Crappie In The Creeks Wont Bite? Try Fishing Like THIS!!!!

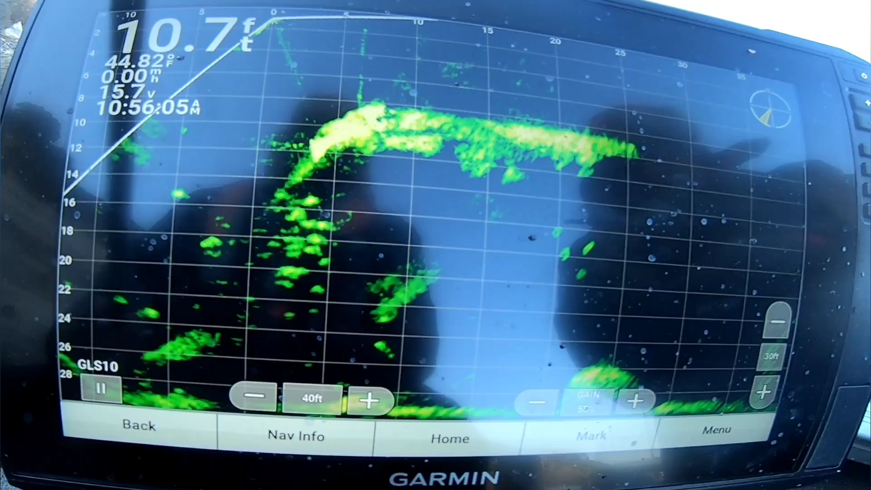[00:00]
On screen: depth 10.7 ft, water 44.82°F
Ultrix is going crazy. This is what y'all said y'all wanted to see, man.
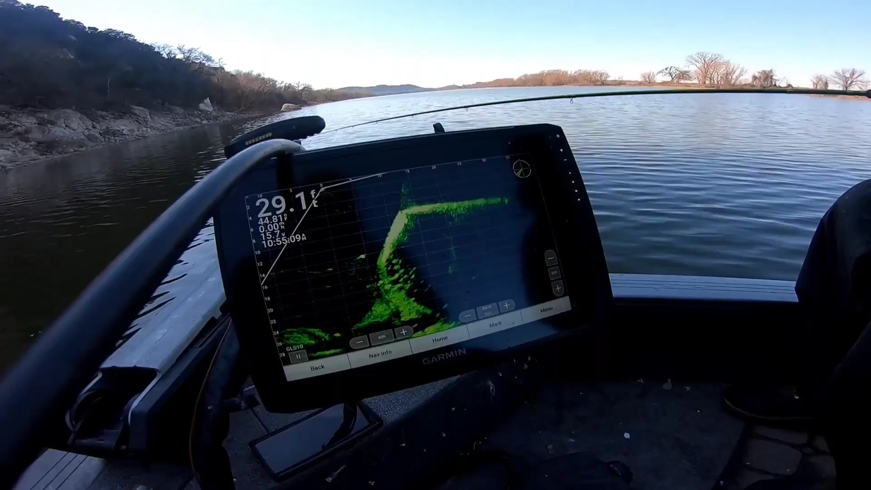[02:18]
As we start this revolution, I'm gonna go ahead and give y'all some details, man. Look, that is what we're looking at. River crappie.
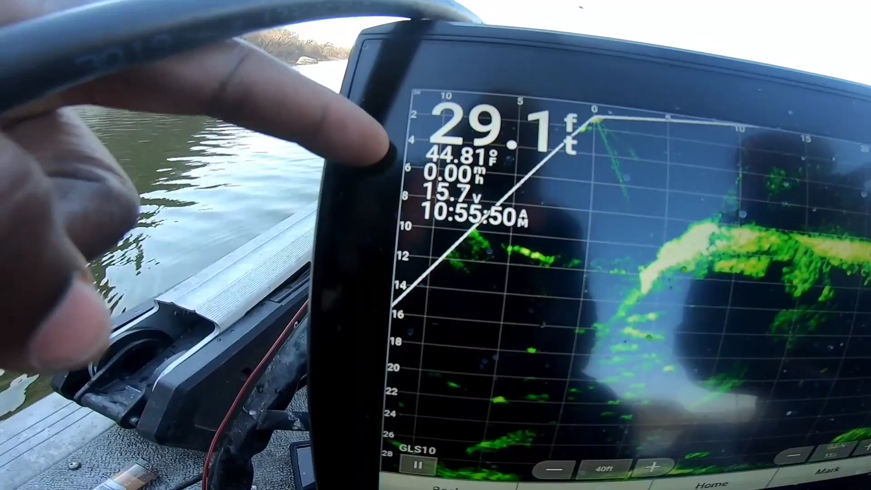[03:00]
On screen: depth 29.1 ft
The important thing to note right here, 44 degree water temps, man. Very important to note right now.
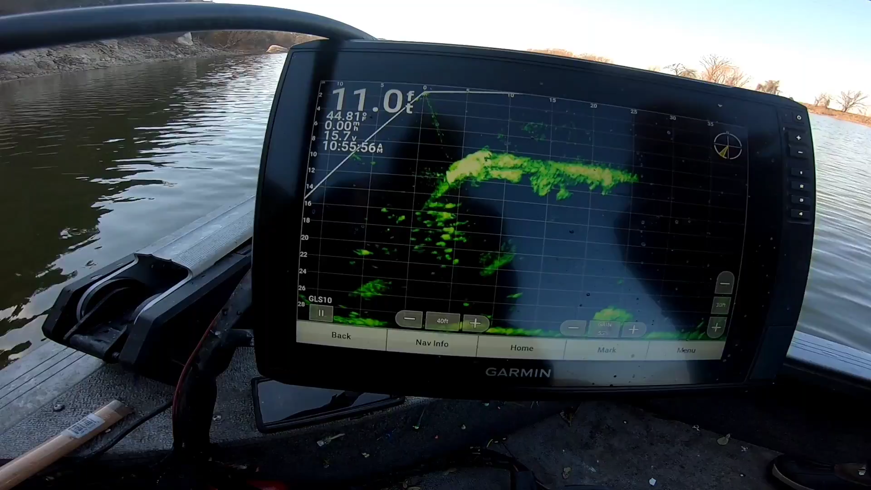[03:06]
On screen: depth 11.0 ft
Those fish are down there, and they are down there hot and heavy. The game is to drop this thing past the rock. As you see, Dad just made it in. Ultrix is going crazy. This is what y'all said y'all wanted to see, man. Wasn't no bite there. I got it on camera. Guys, we are in freezing temps right now.
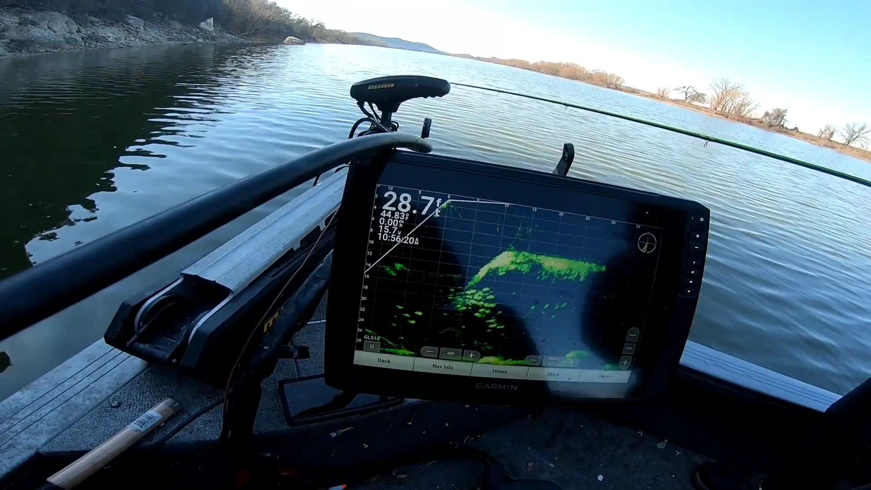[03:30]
Something is. Come on. Alright, he's got it down in there. Just like that.
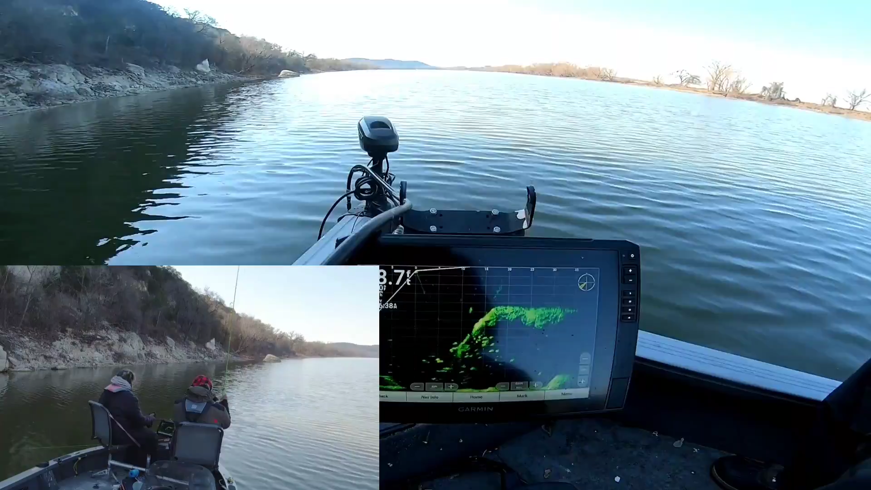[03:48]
Got another one. What you doing, Hook? So what I'm saying is...
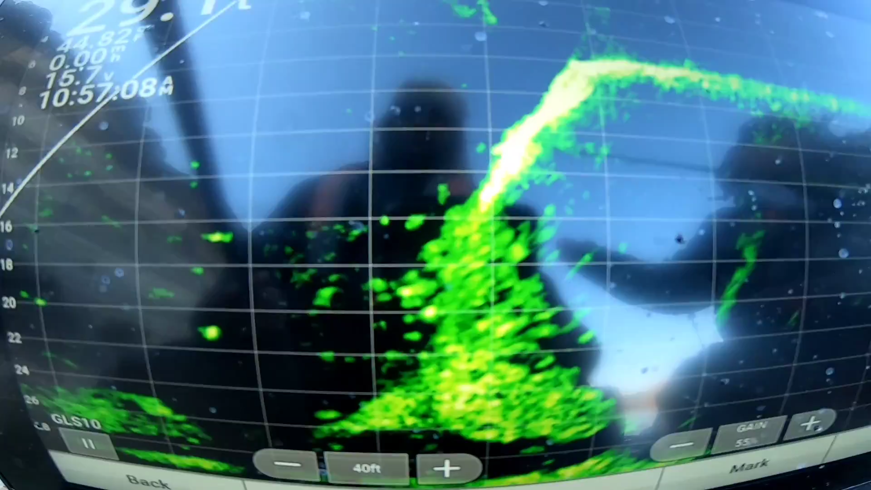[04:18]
He went right back where he came from. All right, Dad, we're gonna let you, let me see. Hey, man, you feel like you can do it again? Hat sideways.
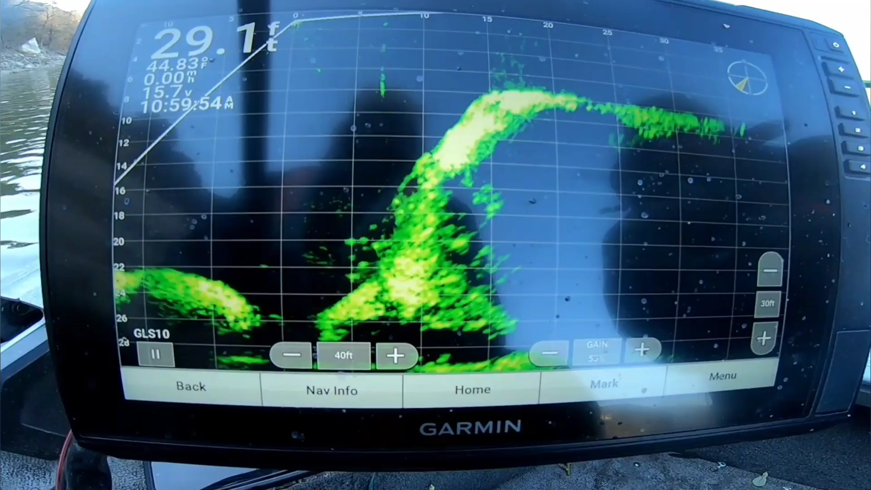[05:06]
On screen: depth 29.1 ft
Let me see if we can get three. We get three. Told you there's gonna be some unique stuff going on. Go to the right.
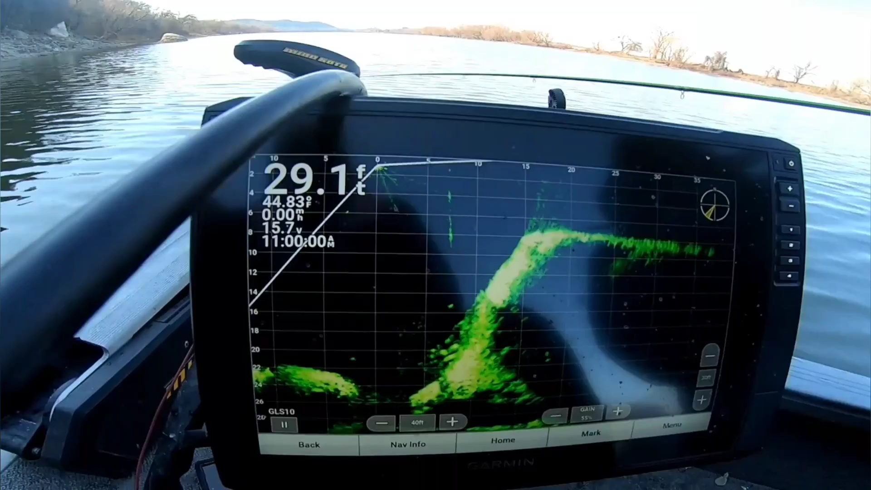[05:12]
On screen: depth 29.1 ft
There we go, right there. Fish everywhere, y'all.
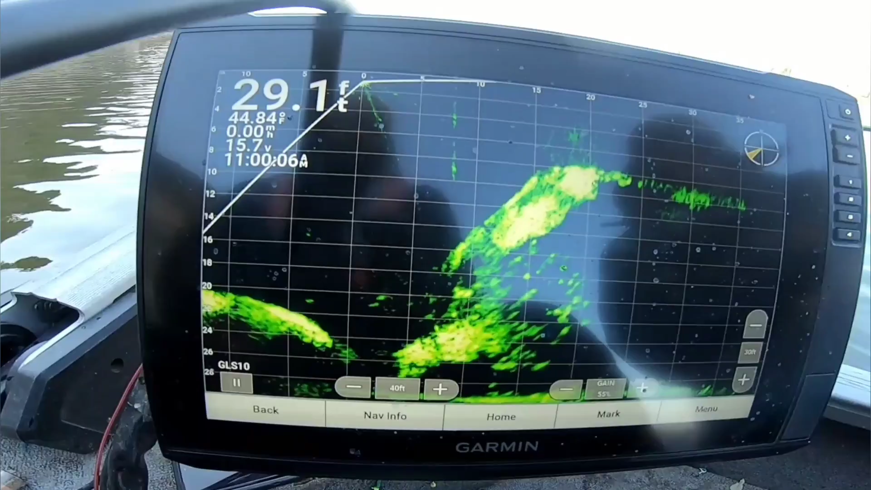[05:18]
On screen: depth 29.1 ft, water 44.84°F
Trying not to spot lock it because there's no wind. Damn.
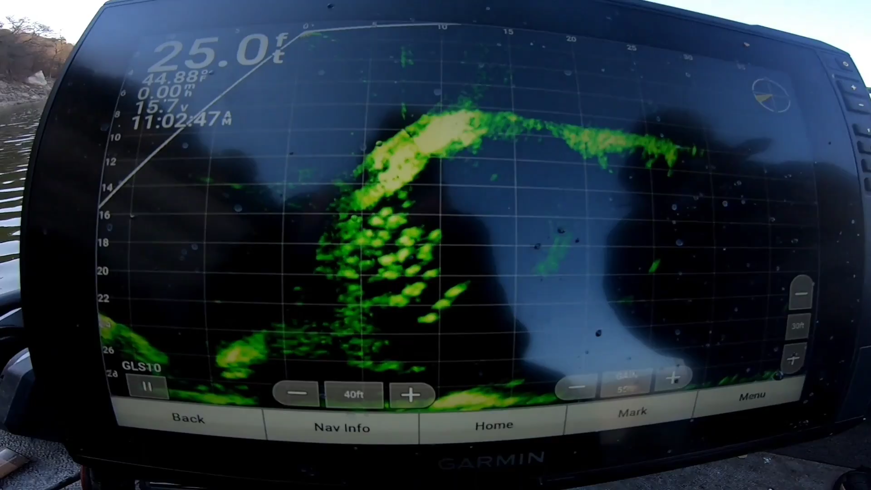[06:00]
On screen: depth 25.0 ft
Got it wacky style. Guys, this is a great time. You can just look and see how many fish are in this river, man. This is, You can feel too the pressure.